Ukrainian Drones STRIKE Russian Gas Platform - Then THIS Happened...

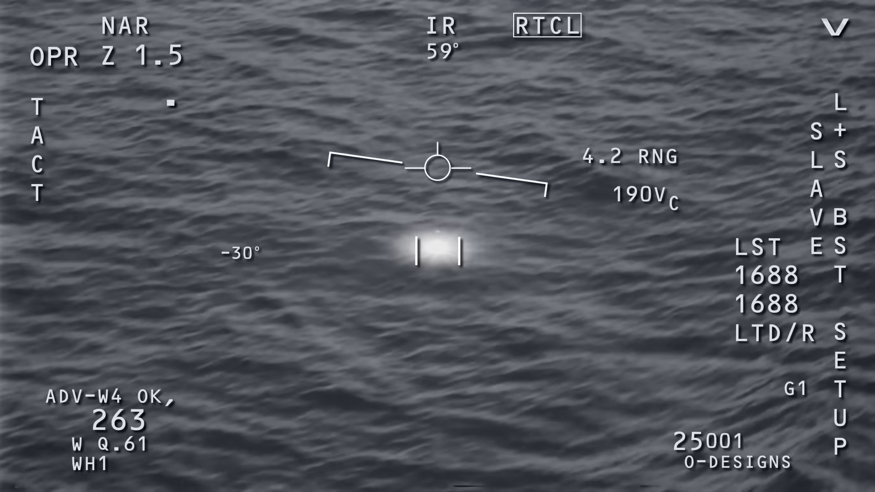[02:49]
Sokil could see the Black Sea spreading out below through the drone's camera.
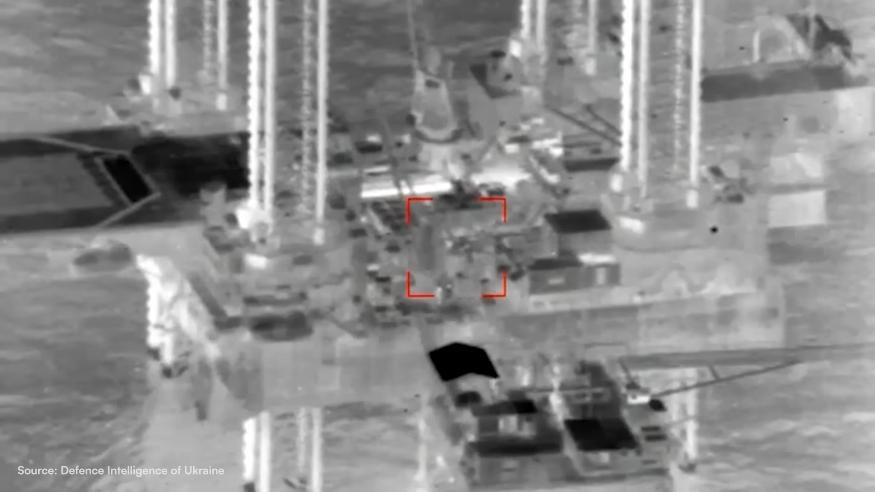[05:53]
Sokil could see them pointing and shouting, but it was far too late. The quadcopter was moving in too fast, and the range was too close for any defensive action.
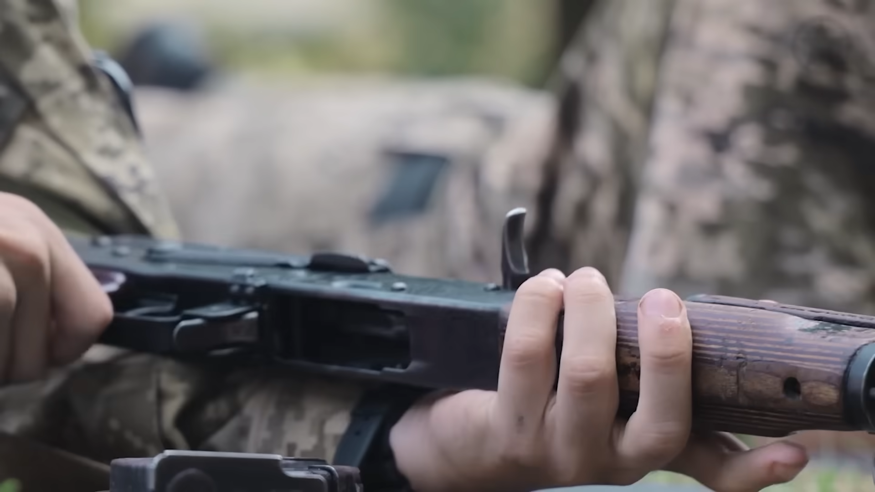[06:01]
One technician reached for what looked like a rifle, but the drone would impact in less than 10 seconds. At 0920, Sokil's FPV drone struck the Neva radar system's antenna assembly with devastating effect.
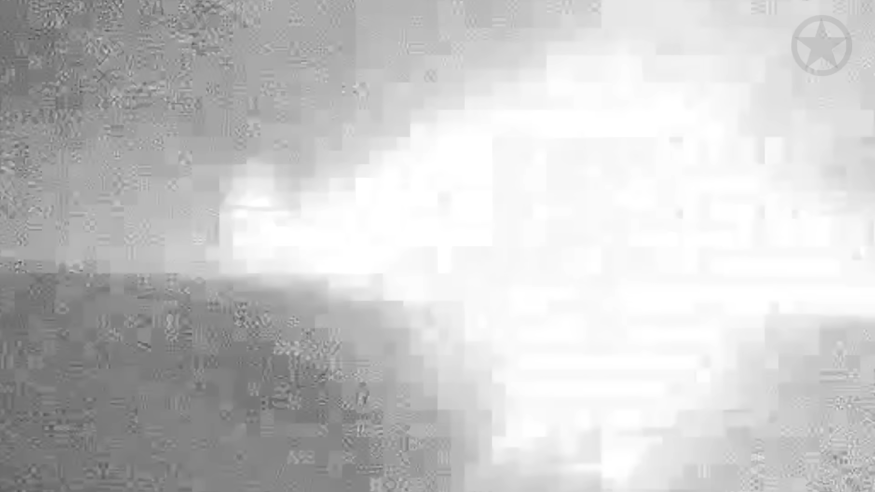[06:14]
The explosive charge detonated instantly on contact,
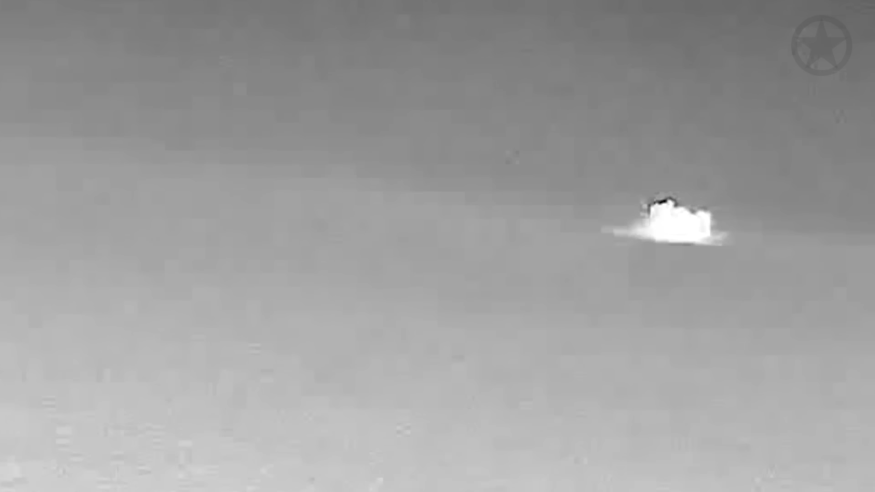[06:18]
sending fragments of aluminum, steel, and electronic components flying across the platform.